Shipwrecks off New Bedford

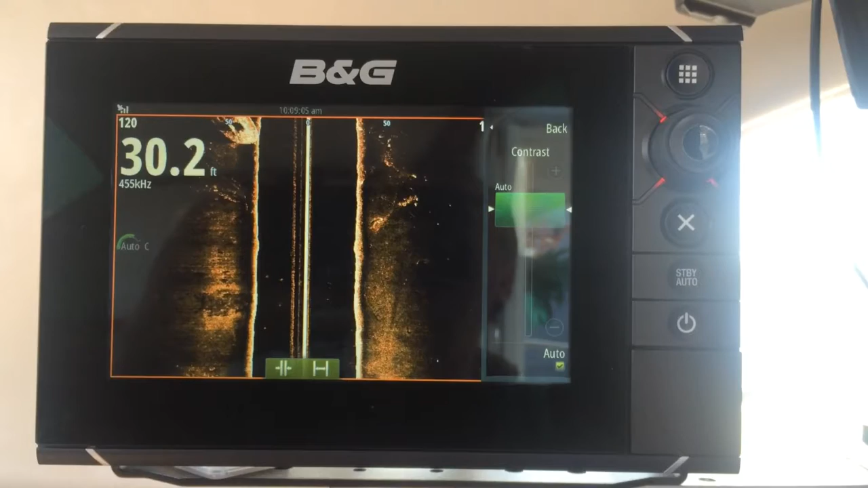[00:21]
On screen: depth 30.2 ft
and looks like we nailed it it's right there on the side and we're getting a nice image
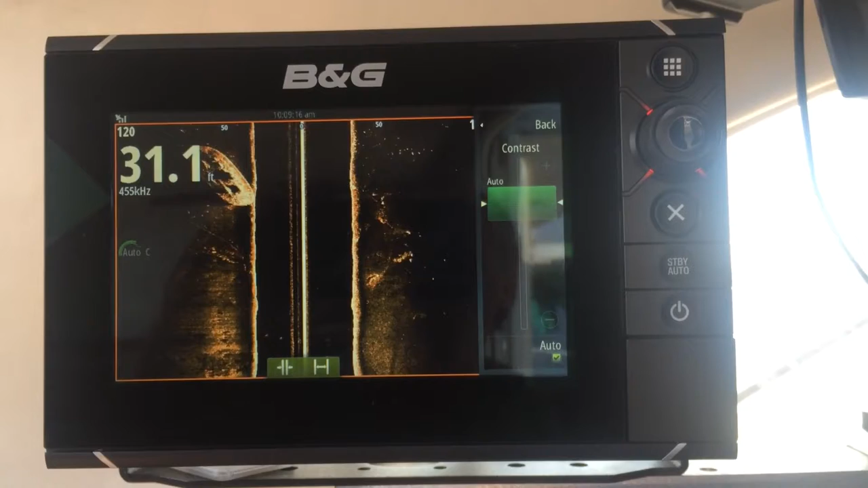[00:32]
On screen: depth 31.1 ft
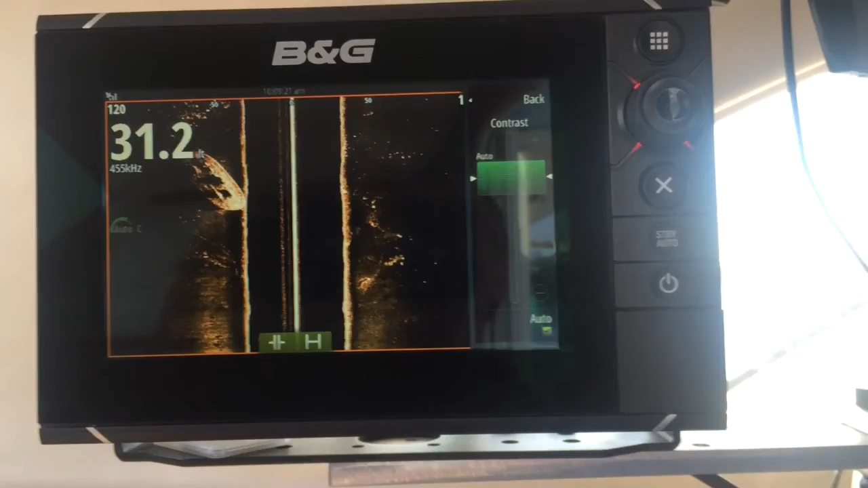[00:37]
zoom in and see what it looks like so what have we got here
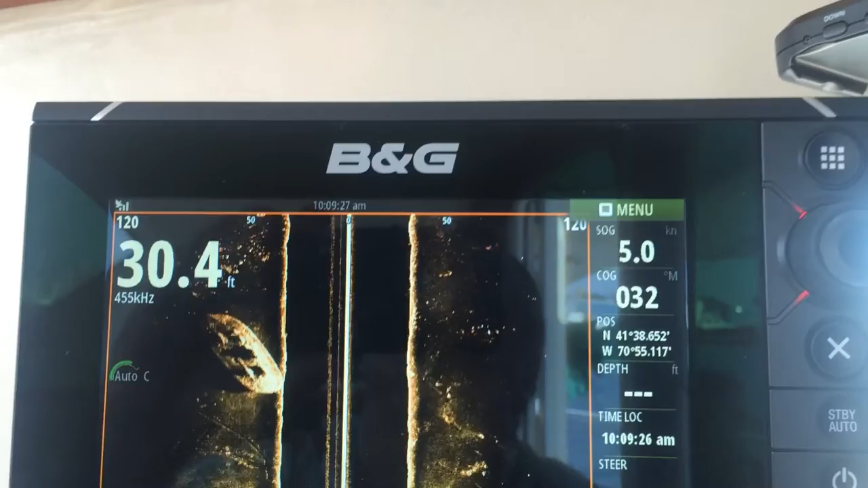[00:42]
On screen: depth 30.4 ft
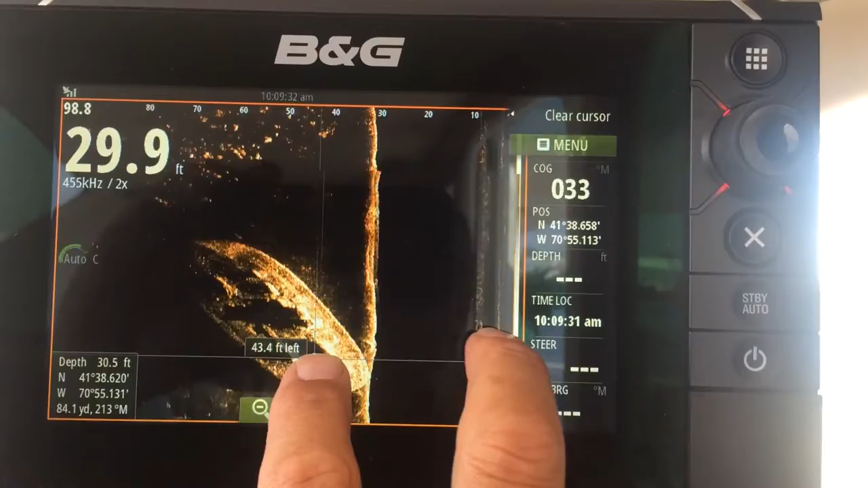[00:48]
there it is
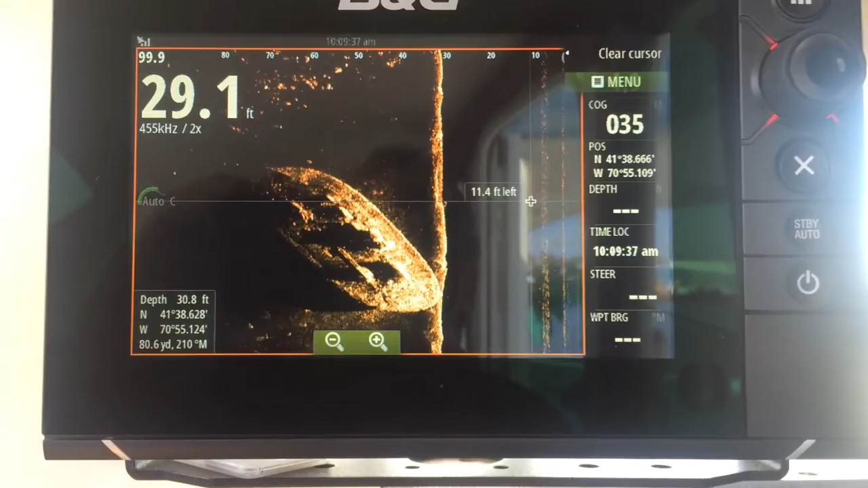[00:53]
there's the wreck and a beautiful image of it here
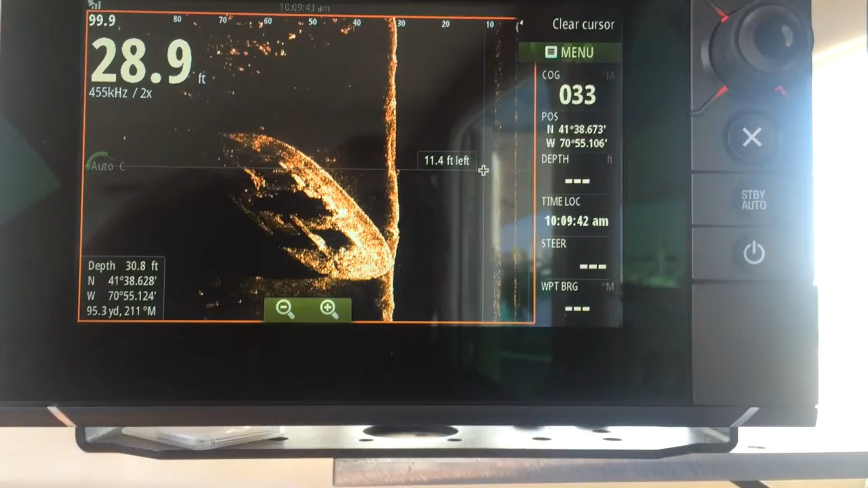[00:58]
On screen: depth 28.9 ft
look at that here's another view of the wreck kind of zoomed in
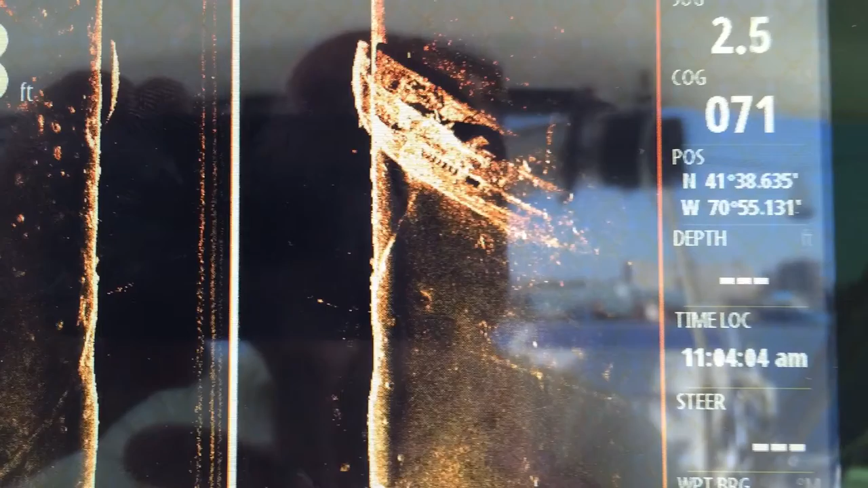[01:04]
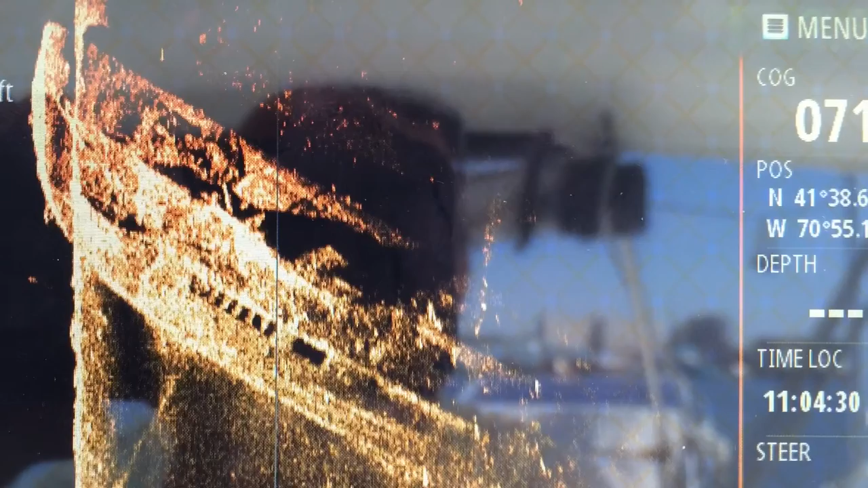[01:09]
another view you gotta run out at a couple different times different angles to really see what's what it looks like down there
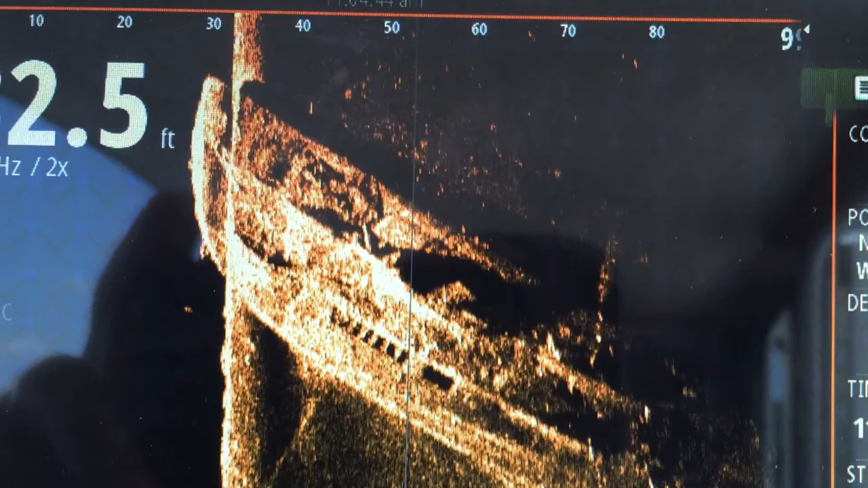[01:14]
and here we got one in the outer harbor from
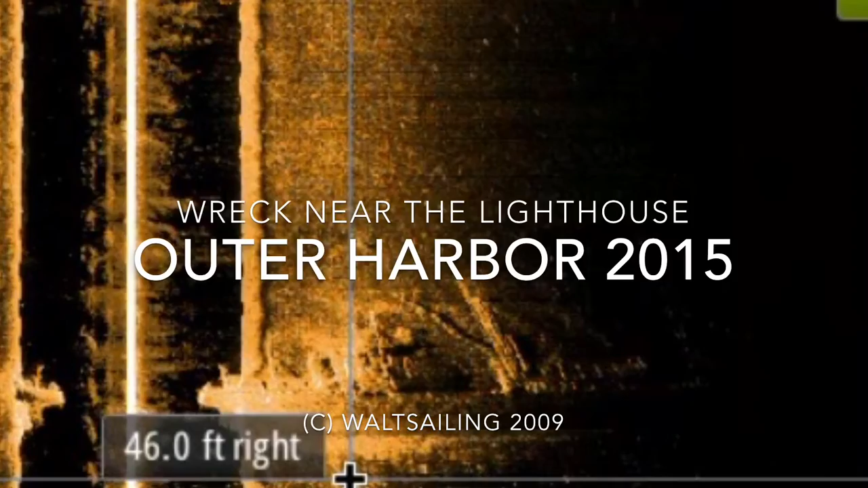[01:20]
last year this is a neat neat view of a new shipwreck
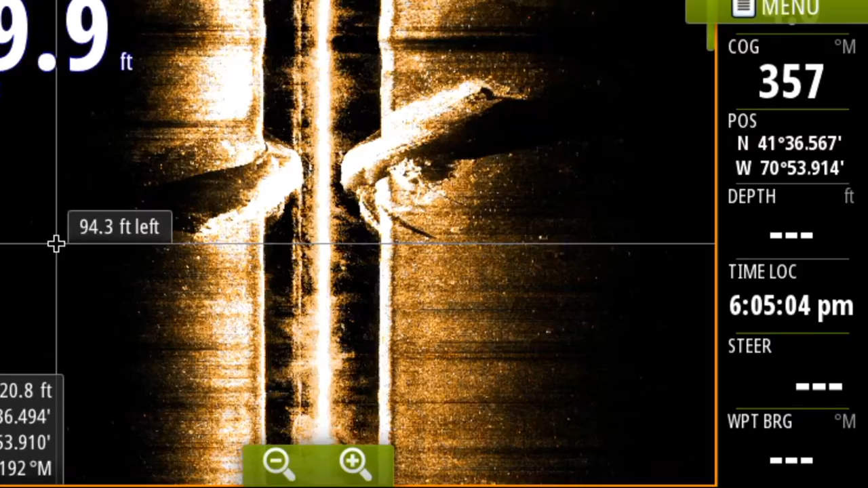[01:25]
that's down near the lighthouse and you can see a tremendous amount of structure on this uh on this wreck
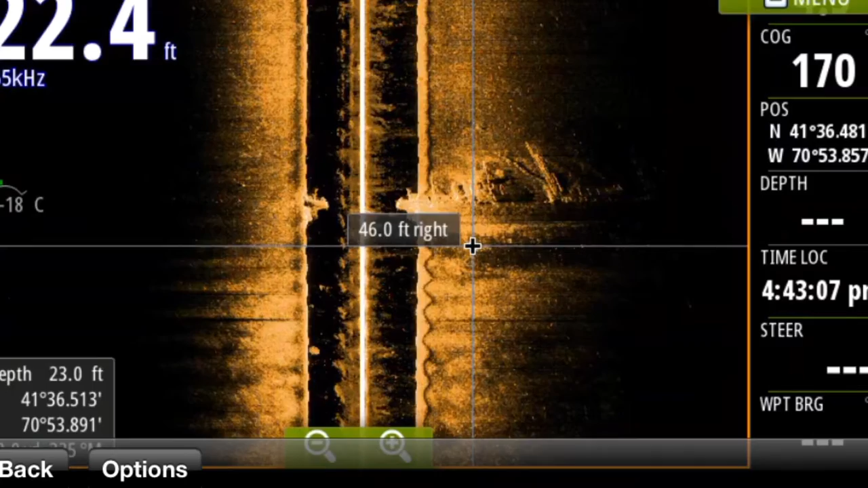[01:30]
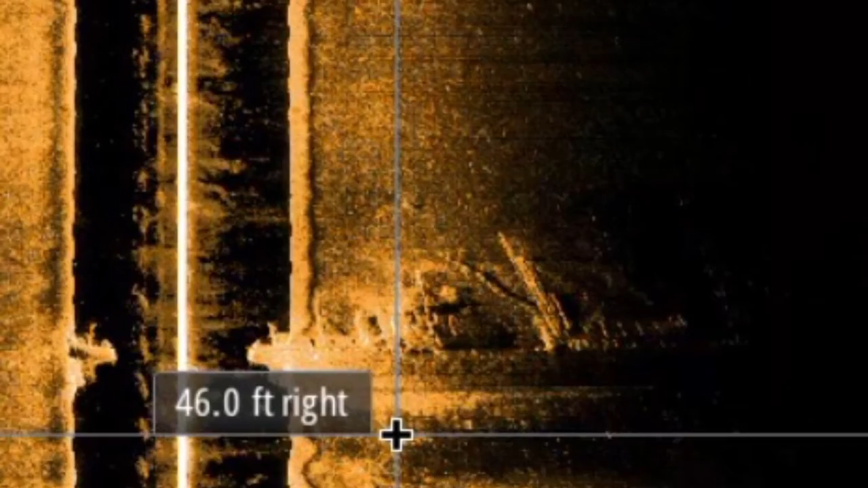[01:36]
we found another one this is a sailboat uh half buried in the mud
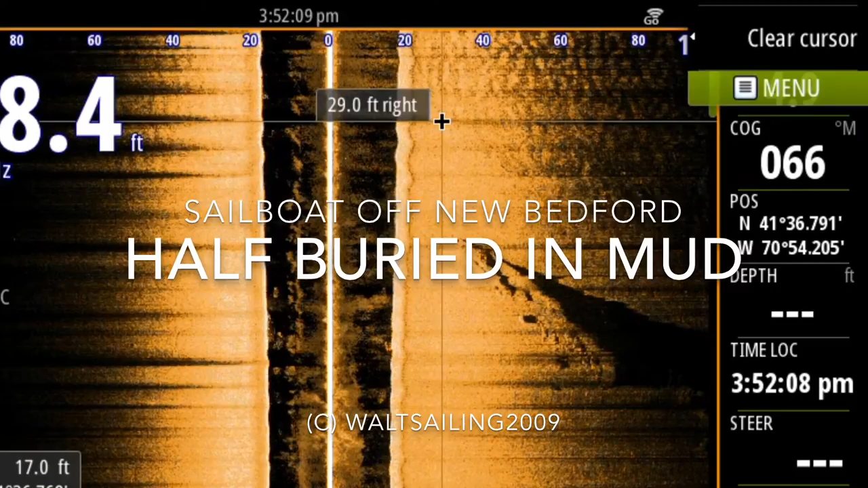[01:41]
i found this guy off
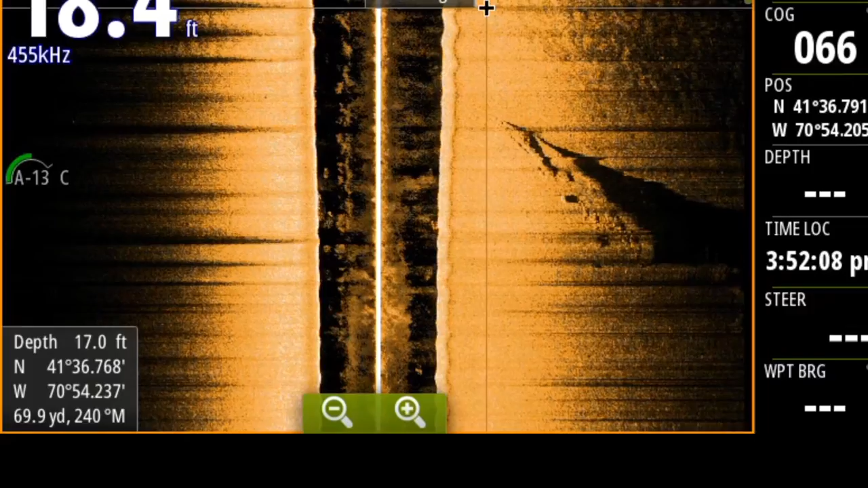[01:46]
new bedford and here's one out in vineyard sound this one's on the charts
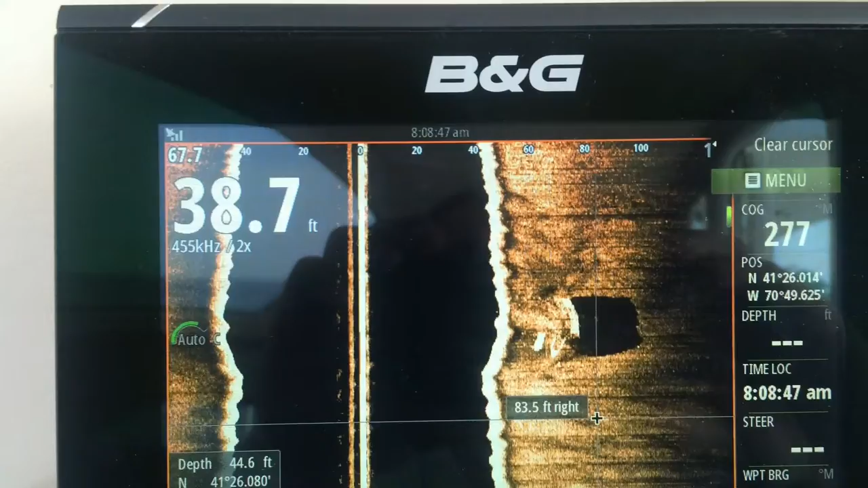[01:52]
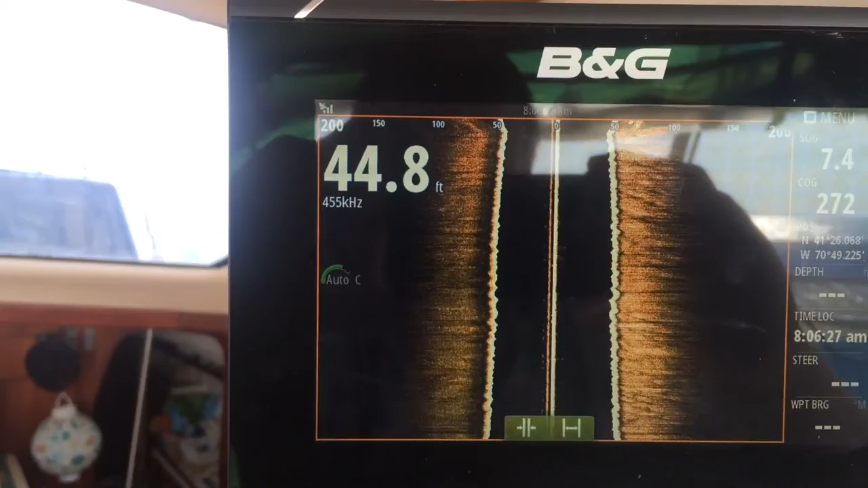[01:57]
On screen: depth 44.8 ft
okay so we're trying to go over this wreck
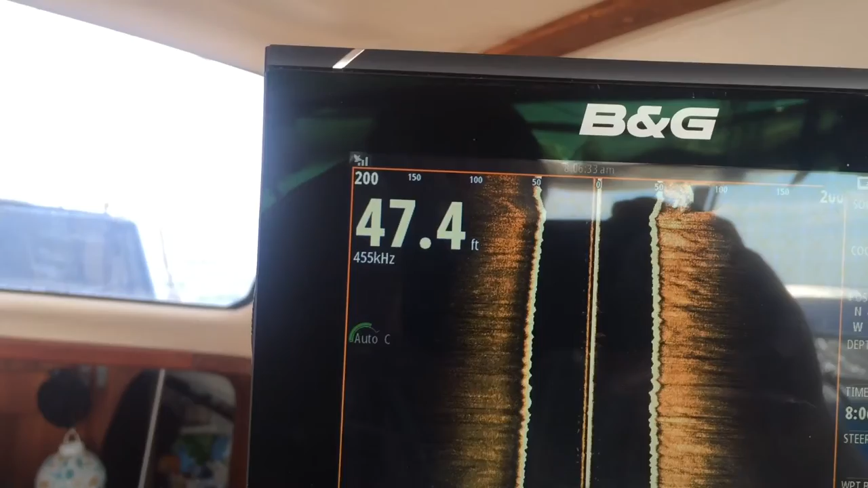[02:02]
On screen: depth 47.4 ft
and i don't know we might have found a piece of it might be all that's left of it right there